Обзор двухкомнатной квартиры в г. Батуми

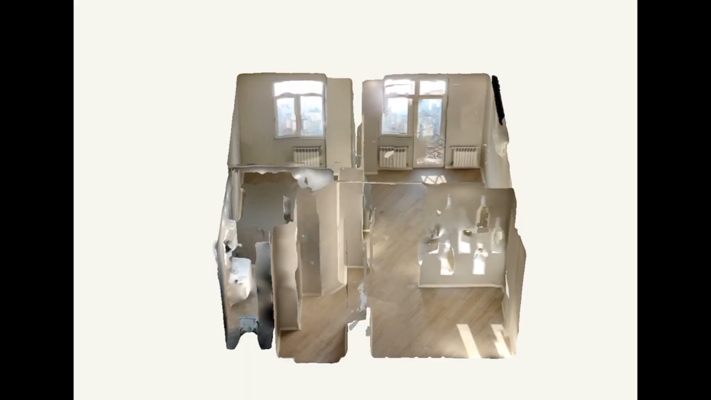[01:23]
Ну и также по традиции сделал 3D-сканирование этой квартиры.
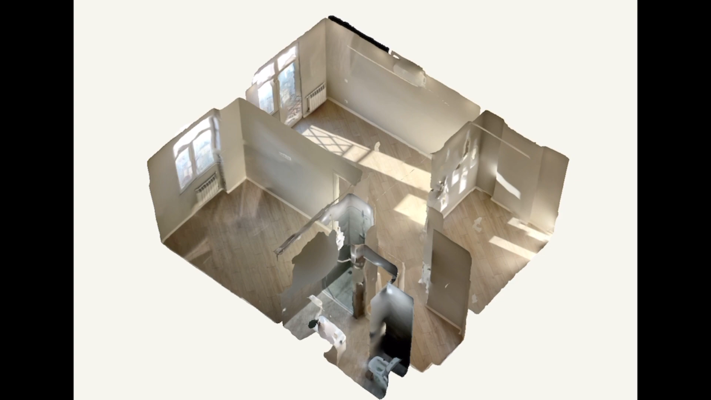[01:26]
Вот покручу-поверчу, сделайте паузу в удобном вам месте и рассмотрите квартиру более детально.